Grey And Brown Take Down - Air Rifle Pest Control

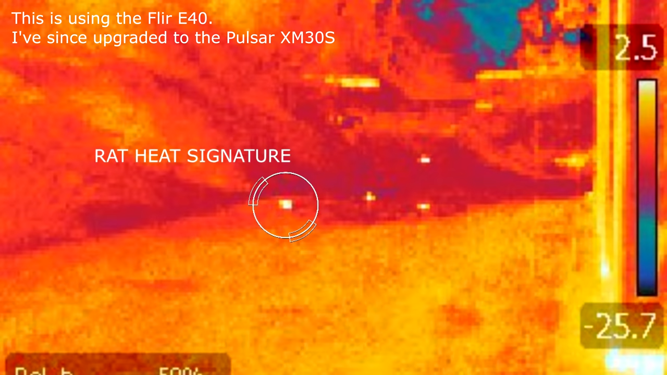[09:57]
Wandering around on the roadside.
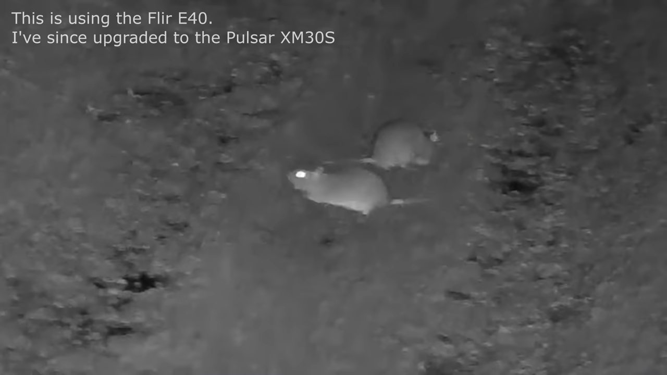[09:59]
Here's some of the juveniles out playing.
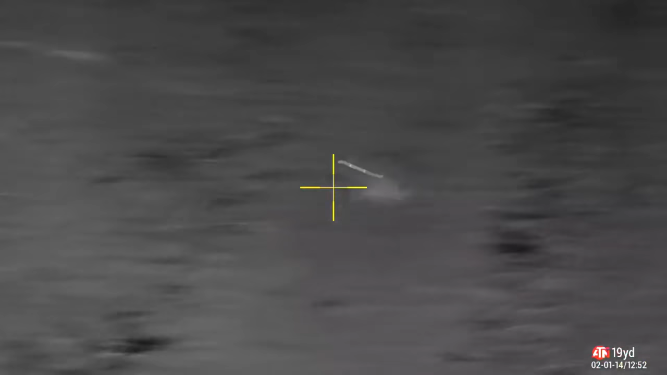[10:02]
Clearly just come out of the nest. Come out for a free feed and a play. Bit socialize.
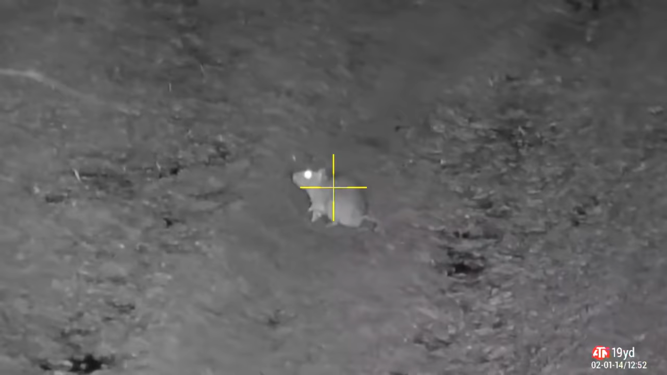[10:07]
This video is shot on the 2nd of March. So it's still quite early on in the year.
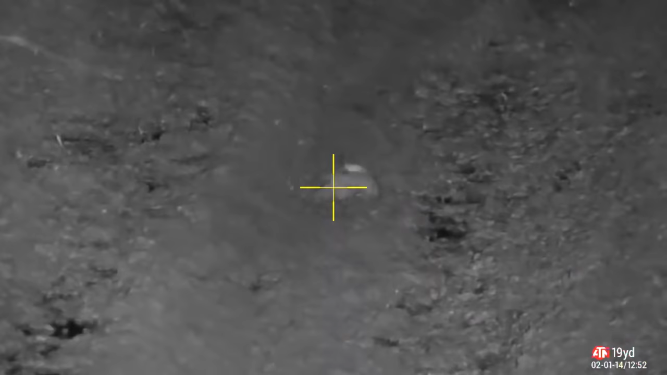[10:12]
This one won't be playing with his friends anymore though. He's got other things in mind now.
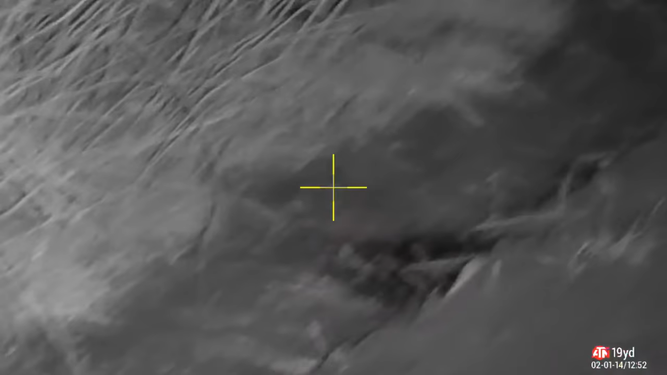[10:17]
Have a little dirt nap before he rides his invisible bike off to heaven.
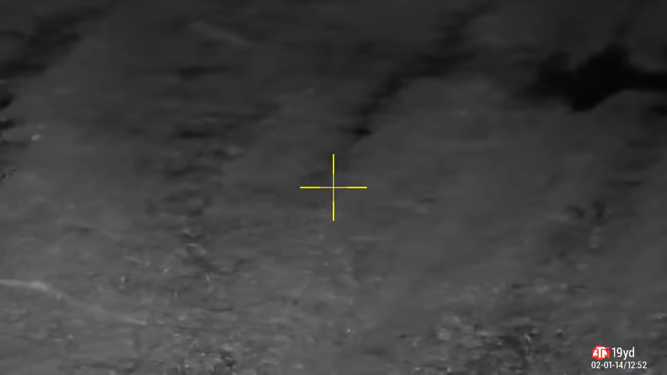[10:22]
There we go. Quick sweep around. Don't see anything else there at the moment. Short time later though.
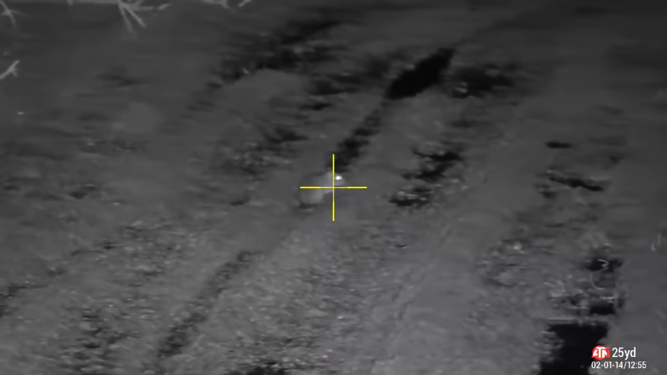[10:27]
This one sticks his head out.
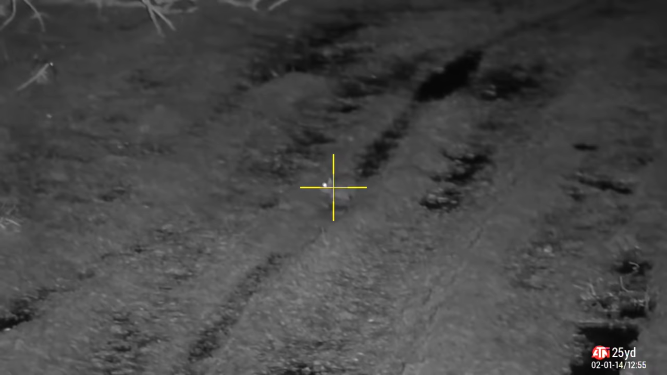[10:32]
Take the shot. Upper body shot. To be honest I was going for the head. But the shot fell a bit short. So you see he's in pain there.
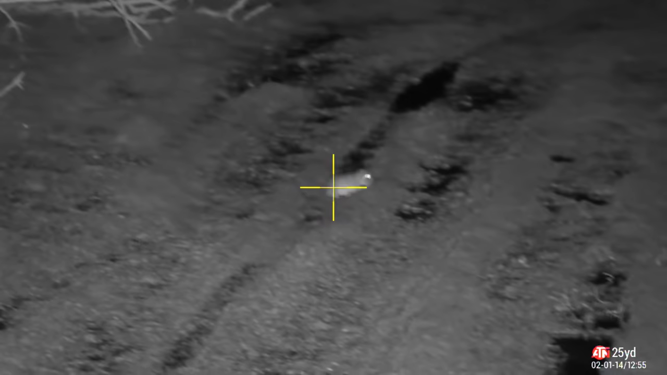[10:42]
Need to get him finished off as quickly as possible. There we go.
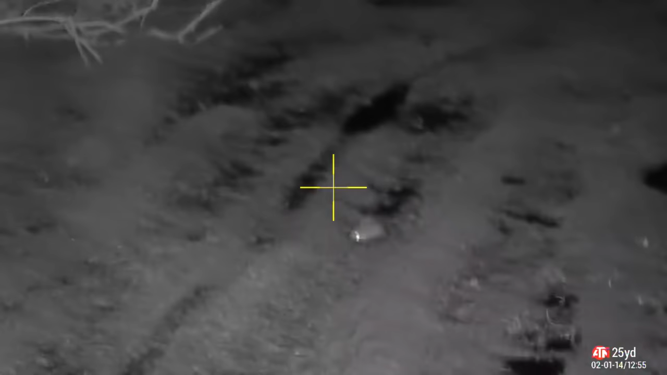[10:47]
Lights out. He's not coming back from that.
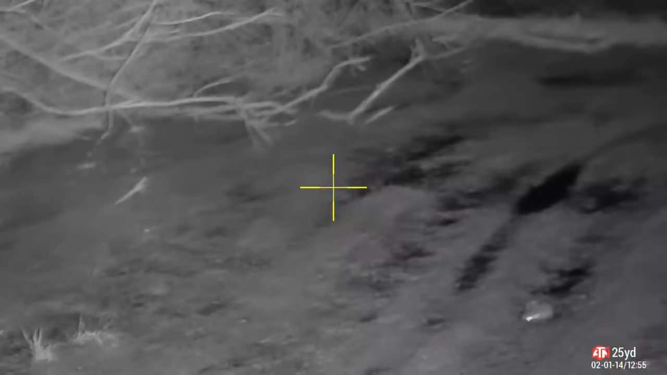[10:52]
Spot this one hiding in the hedgerow.
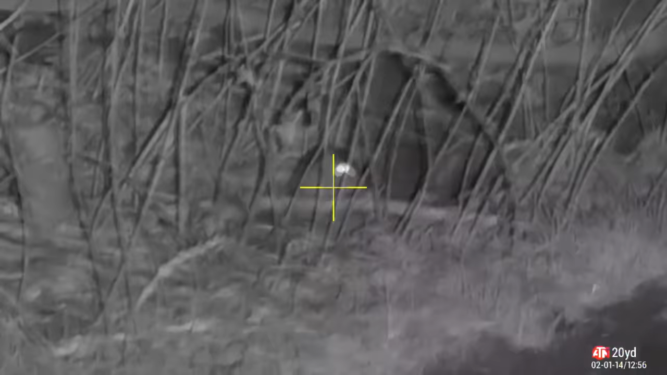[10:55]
Maybe it's Mammy looking after our babies.
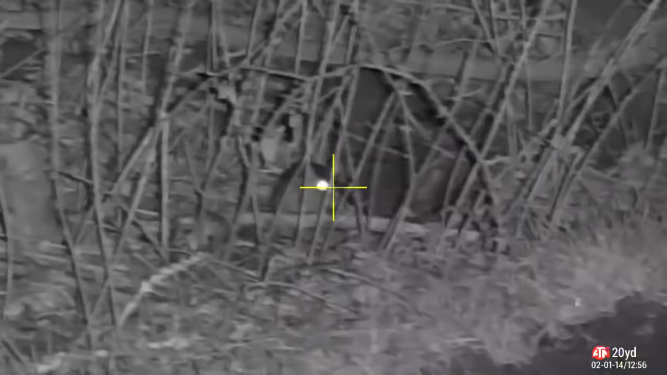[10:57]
I wonder what's going through our mind. A GSB pellet.
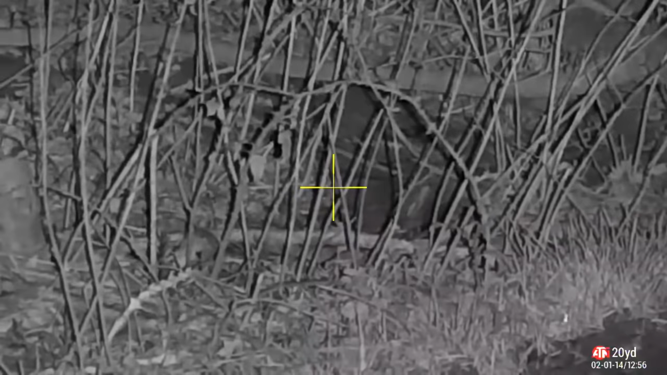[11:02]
That's what's going through our mind.
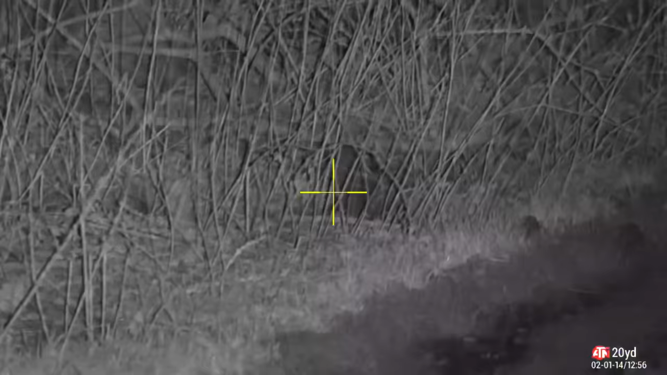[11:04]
Happy with that. If that was Mammy Rat. She's not going to be procreating any more.
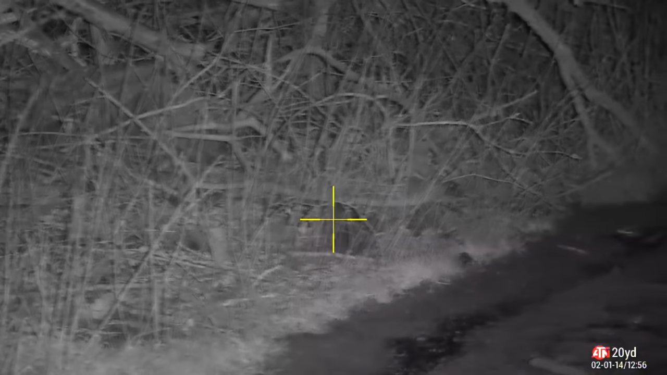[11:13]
We've had enough of your sort round here.
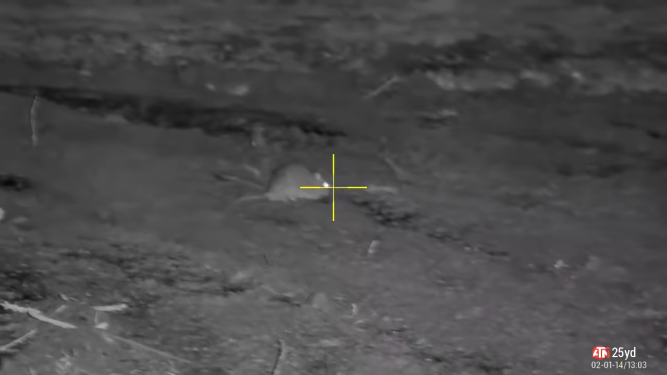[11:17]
This one didn't go quite to plan.
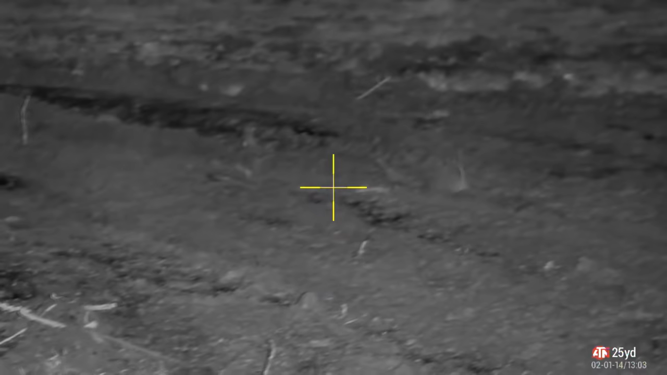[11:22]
Took the shot. I don't know what happened there. I think I may have pulled the rifle.